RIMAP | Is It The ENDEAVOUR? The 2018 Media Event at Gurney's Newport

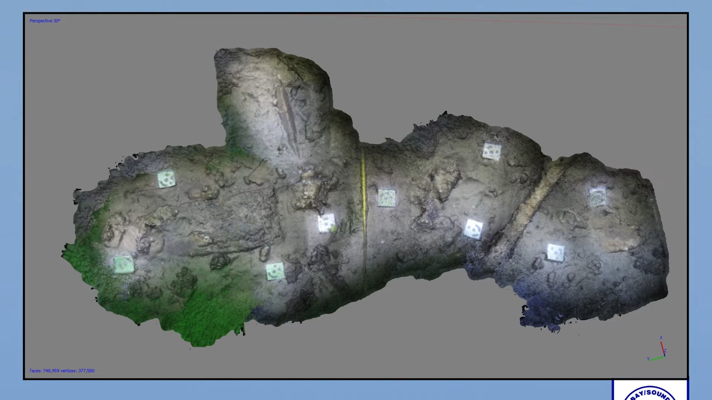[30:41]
there's actually one of the wooden frames of the hull. Traveling across, you can see roughly in the middle of the image, that's actually one of our measuring tapes. So that gives you a sense of the accuracy of this. It will pick up that much detail. Continuing across, you can kind of see a slightly diagonal linear feature kind of in the top right.
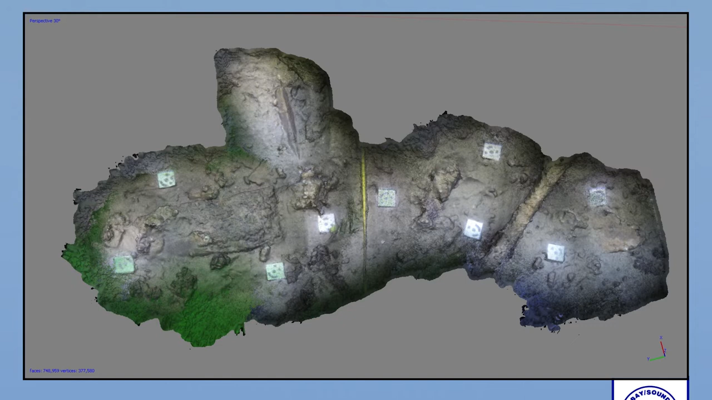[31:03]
That is one of the hull planks of the ship that is just sort of sticking out of the sand. And then sort of down to the lower left of that, there's a rectangular object that's just very faintly showing up above the silt, and that is one of the collapsed frames that's actually fallen out. So, from an interpretive standpoint, this is great.
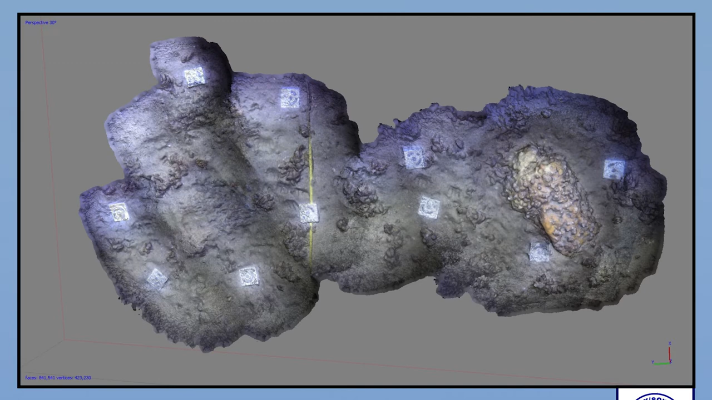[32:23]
There's very, very little relief. And the nice thing about this method is that because we're shooting multiple photographs and getting it from several different orientations, we pick up that three-dimensional aspect. So that if you turn the model, you can actually see that relief and the framing becomes better defined.
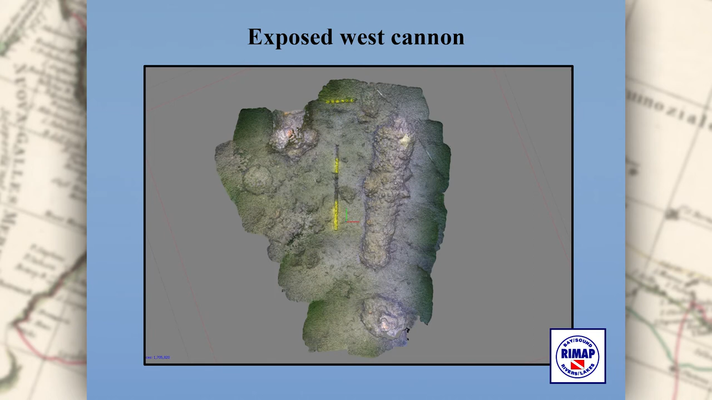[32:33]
Now this is one of the two cannons on the wreck site that are clearly visible. They stand proud of the seabed. From my perspective, these were the best things to shoot because you could see them and you could get all around them and all over them and get really, really good imagery.
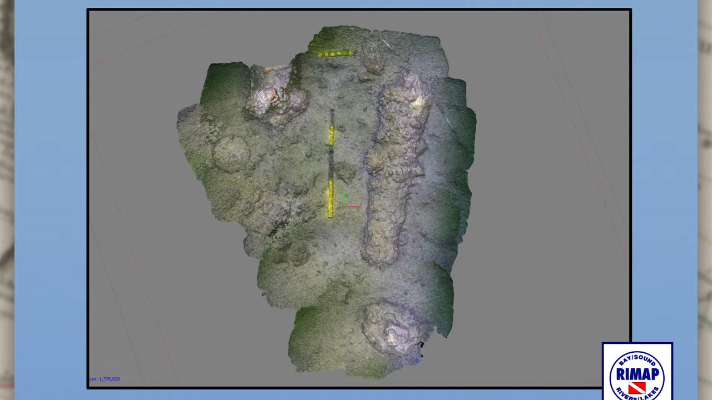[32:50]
Now, it may be a bit tough to see, but what we have here are three of the most prominently proud framing timbers on the ship.
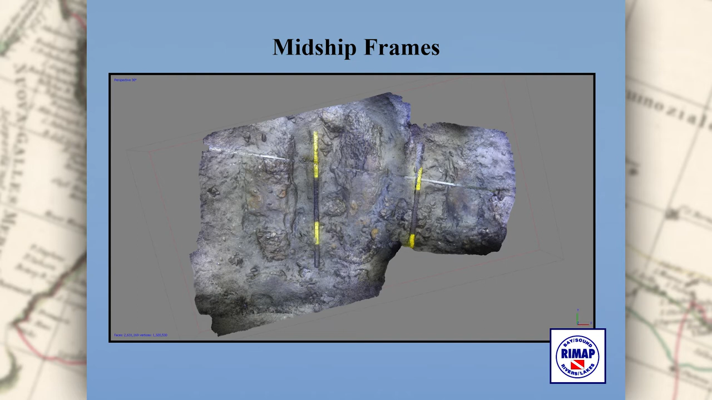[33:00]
The scale bars that we have in there for reference, so there's one in the middle of those, and there's one to each side. So we have three of the frames there.
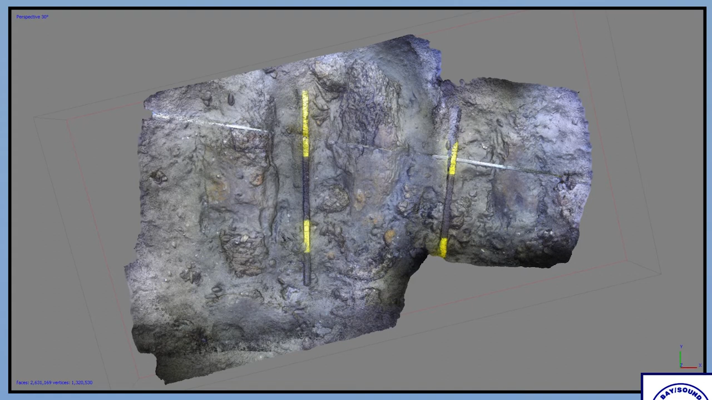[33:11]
And the nice thing about this technique as well is that if you get enough imagery and you get enough of an overlap,
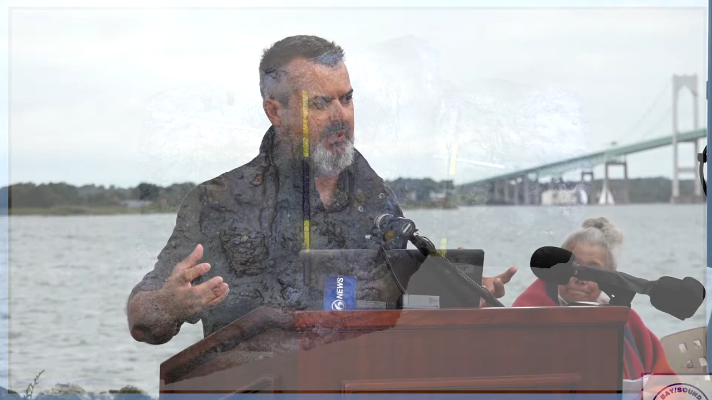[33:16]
the accuracy improves so that you can actually derive measurements off this technique. And finally, this is one of the cannons down at the southern end of the sites.
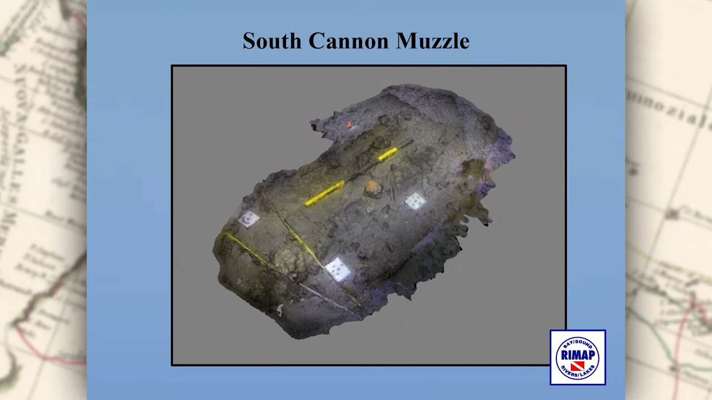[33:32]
We have four. Two are proud, two are partially buried.
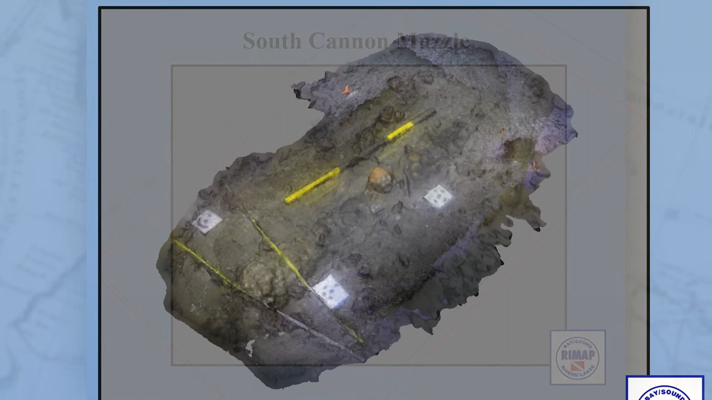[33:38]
So what we have here is in the lower left, you can kind of see this knob that's sort of sticking out of the silt there. That is the muzzle of one of the cannons. And then roughly in the center of the image, you can see sort of a round protuberance sticking up out of the silt. That is what's called the trunnion.
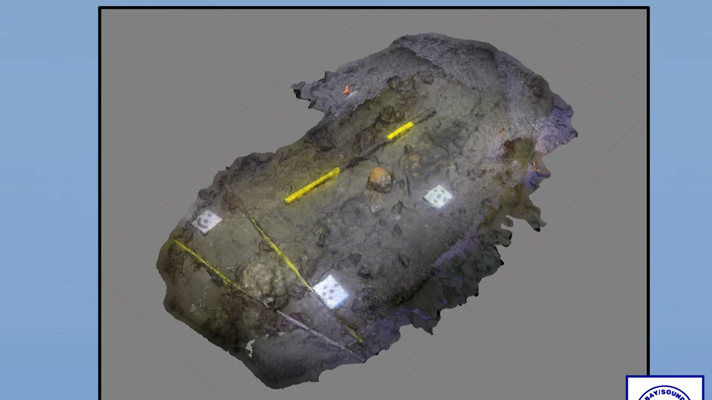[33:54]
There were two of these on either side of the cannon, and that's what it was able to rest in the gun carriage on.
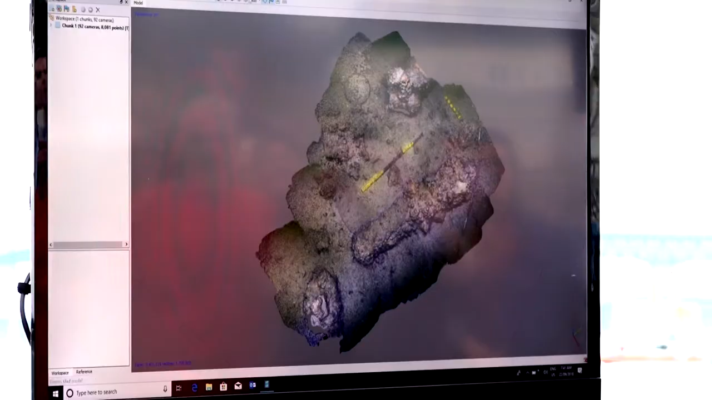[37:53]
and one of the things that's very nice about this program is it shows all of the shots that were used.
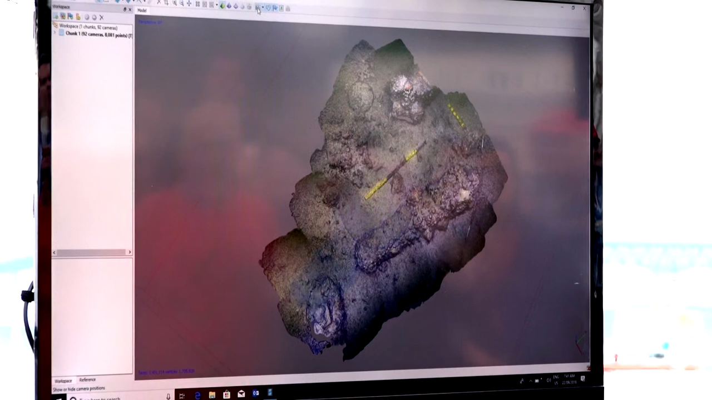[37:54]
So every one of these blue squares that you're seeing in
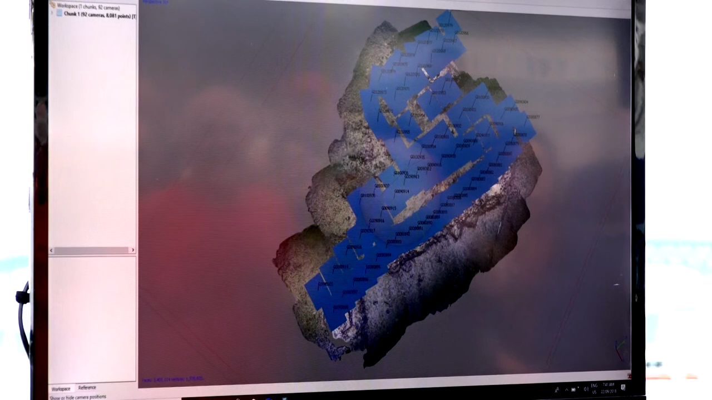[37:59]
the image is a single photograph that was taken of the cannon.